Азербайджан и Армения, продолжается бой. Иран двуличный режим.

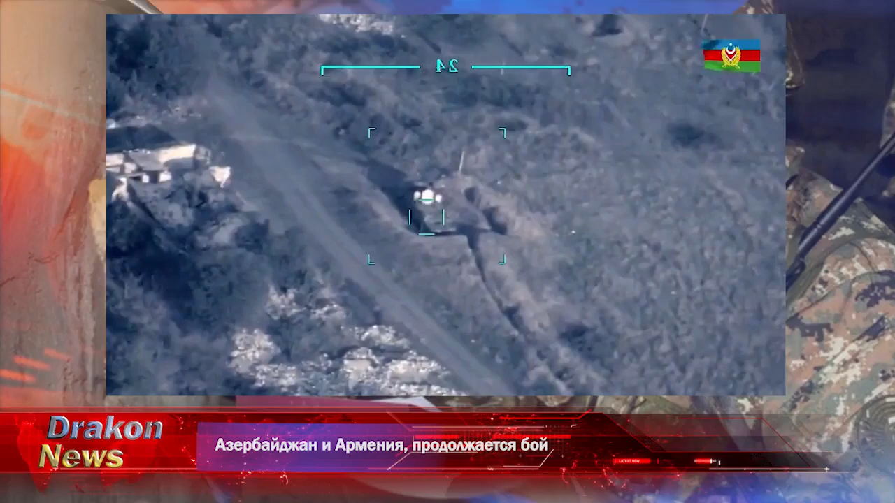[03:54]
Как видно, Зерка ОСА выжигается в том же стиле,
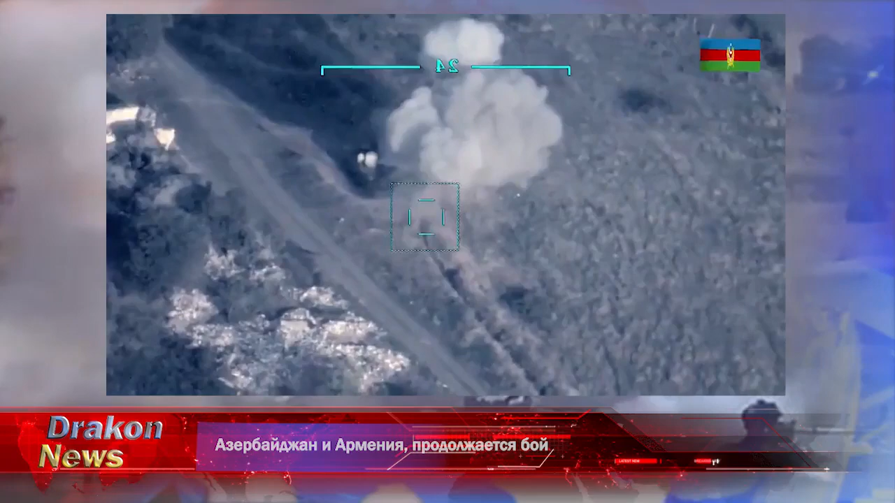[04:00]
который можно было наблюдать в Идлибе и вблизи Альватии.
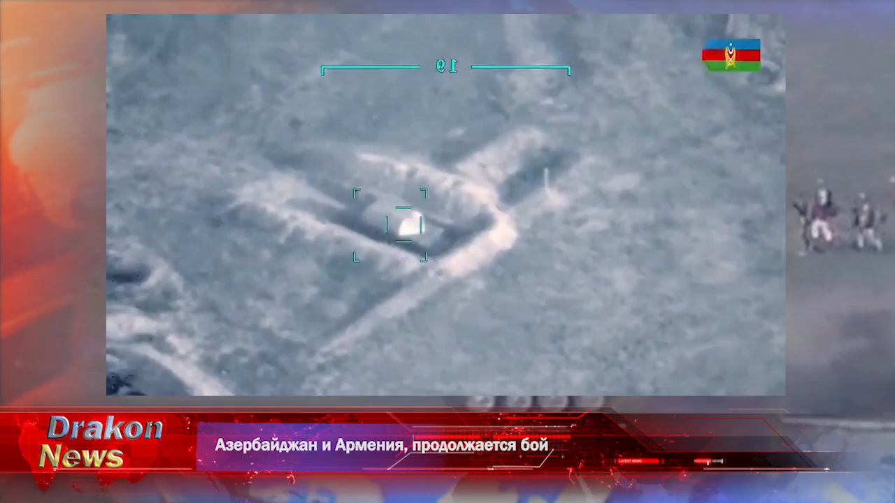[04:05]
Судя по тому, как вращается локатор, видно, что комплекс находится в развернутом и боевом положении.
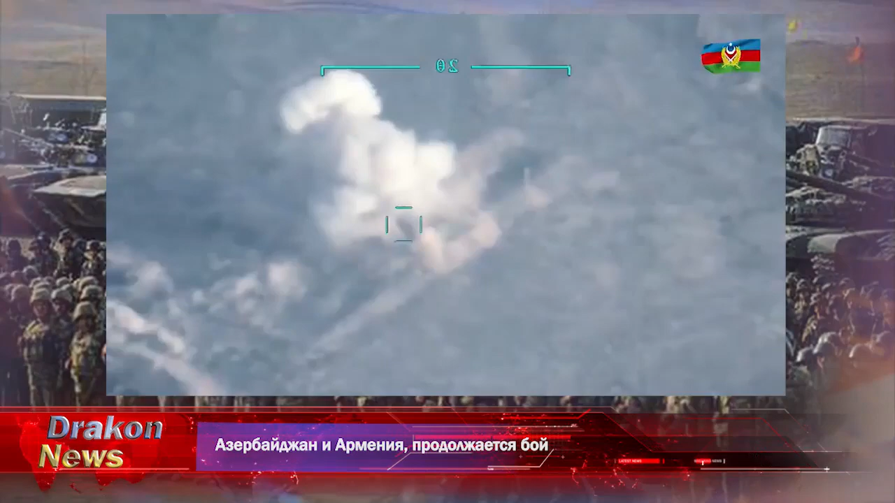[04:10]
К тому же он врыт в землю и находится в Капанире. Но удивительным образом он не видит ни дрона, который в него целится, ни ракеты, которая его выключает.